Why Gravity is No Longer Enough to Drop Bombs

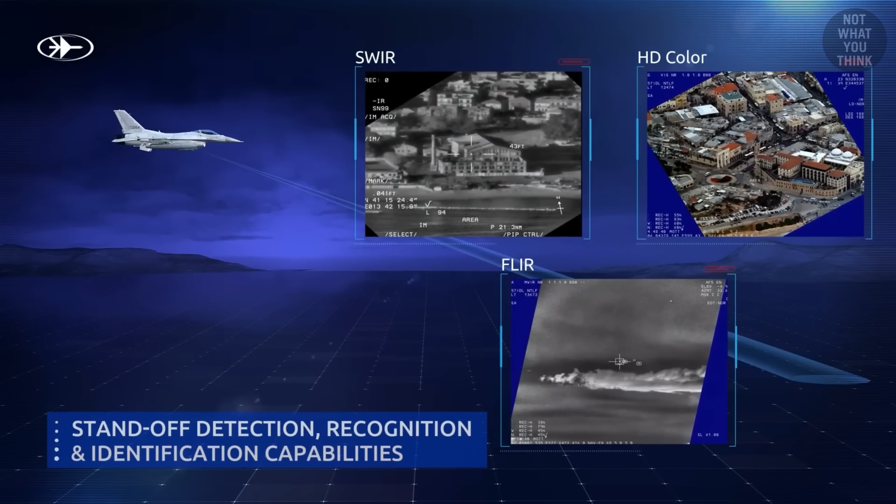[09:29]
A targeting pod on the aircraft or someone on the ground paints the target with a laser light,
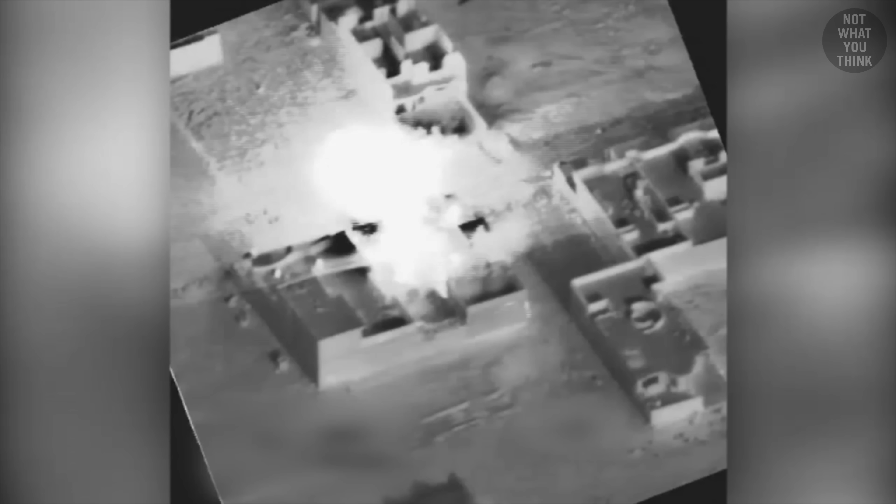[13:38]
Another benefit of SDBs is that there is much less collateral damage.